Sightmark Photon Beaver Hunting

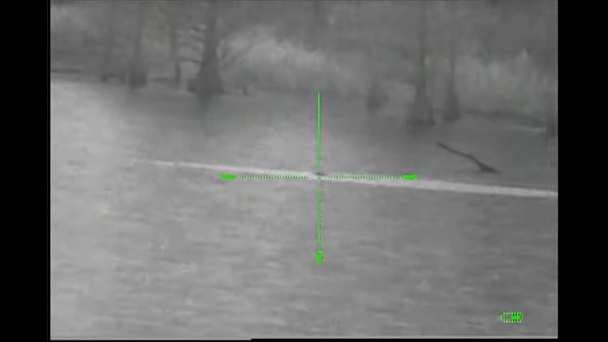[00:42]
At this clip I'm shooting at a Beaver or Neutral on the run after reviewing the video at home on the computer looking in the right hand corner of the screen.
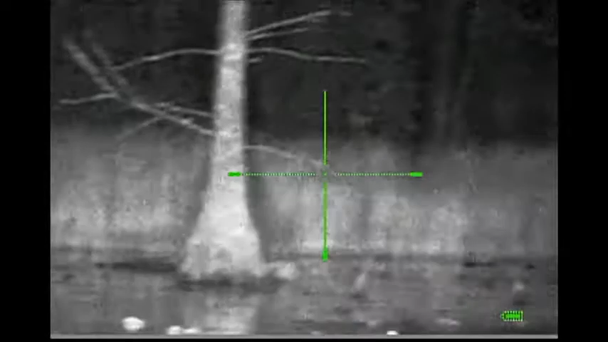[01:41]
You want me to put my suppressor on? Right here I've got a Beaver swimming.
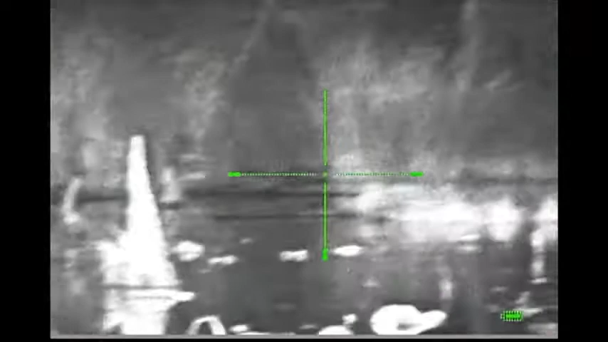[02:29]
Left at the shores where I just left. I got him. I got him. You got him? He's behind.
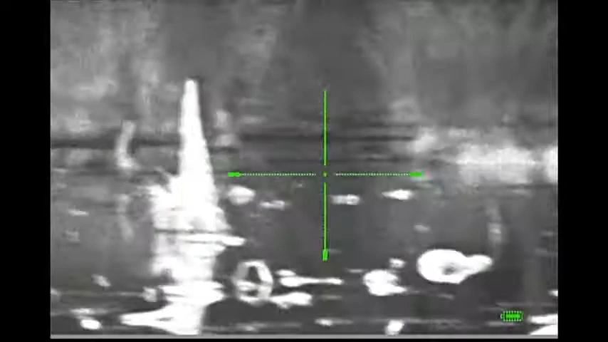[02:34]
There he is. Yep. In that bush? Yep. He's coming. He's moving across the water pretty fast.
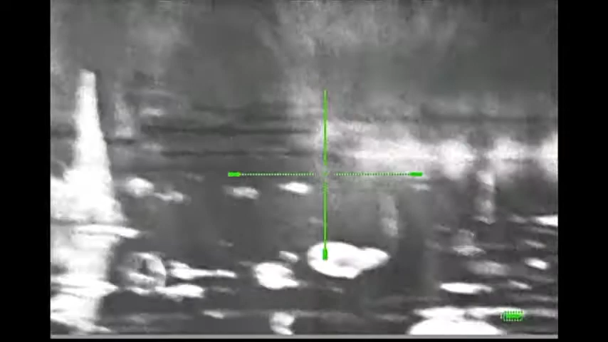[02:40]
You got him? Uh-uh. I'm going to take a shot. Okay.
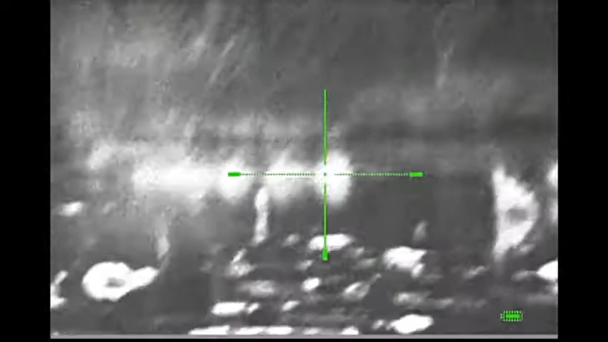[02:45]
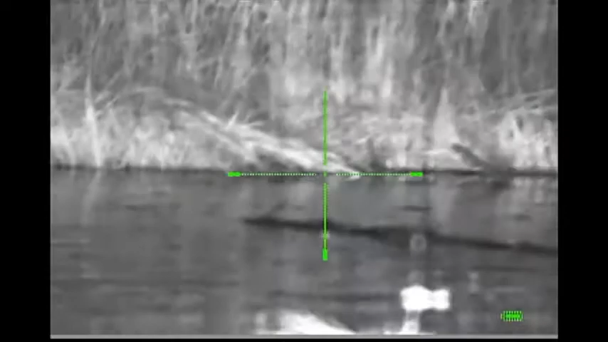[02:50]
Oh, that stopped him. You're getting a little close to me.
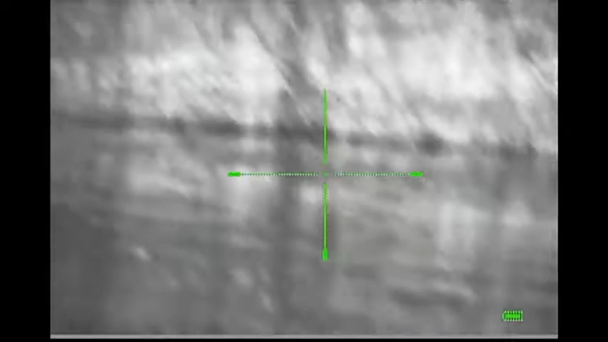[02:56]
Yeah, I'm not going to take another shot. I, uh...
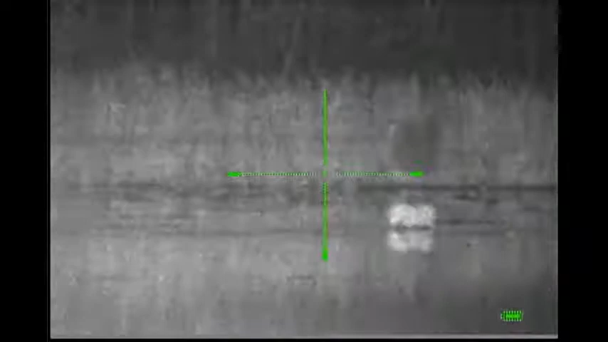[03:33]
Is he moving? I think that's second shot. He either hit the bank or the second shot got him.
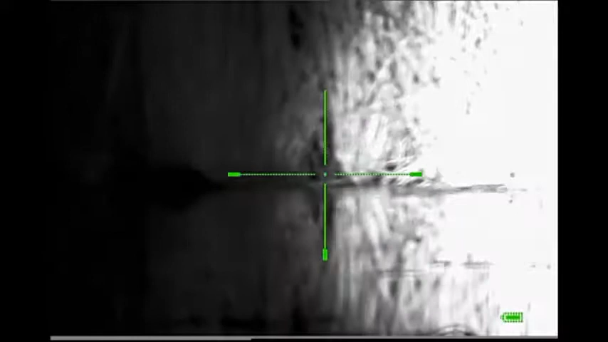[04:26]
I saw blood go into the woods. There's a black spot in the woods now.
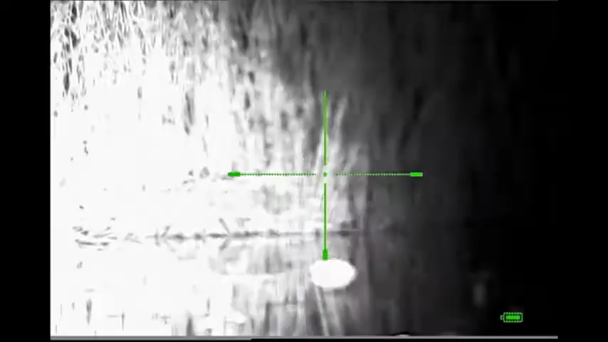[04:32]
In this clip here, Ken's got the IR on. I have mine off. I'm looking. He, I can't see what he's seeing.
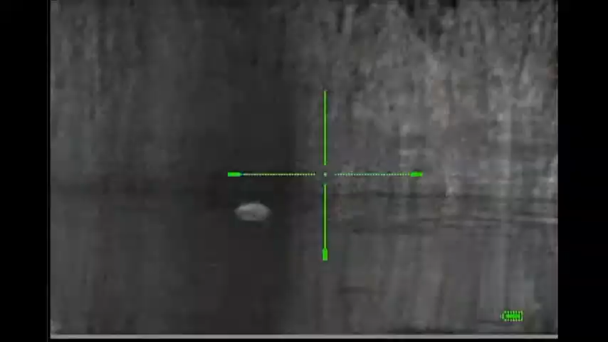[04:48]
See where my light is? Yeah. Oh, I got to see that.
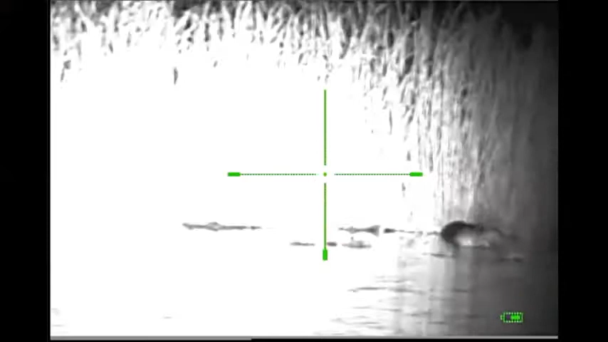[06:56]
Ken's got an IR. Is that it right there on the bank? Uh-huh. All right, Ken's point. Ken found it with a thermal. Are you, keep it on it? Okay. I'm gonna turn mine on. Okay. It's right there. All right, I got him.
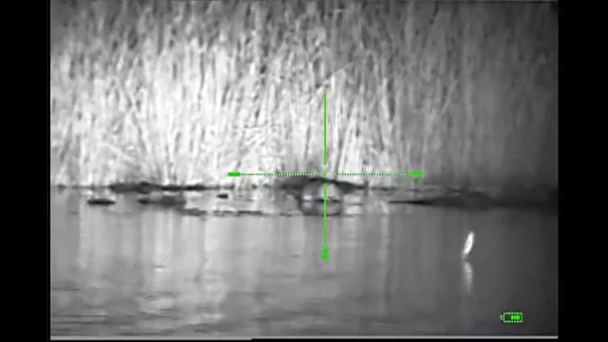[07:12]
Right there on the bank? Uh-huh. That's a possum.
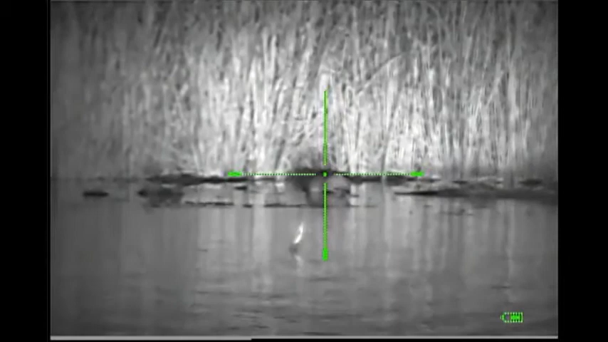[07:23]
You got him, whatever it was. All right, that was a...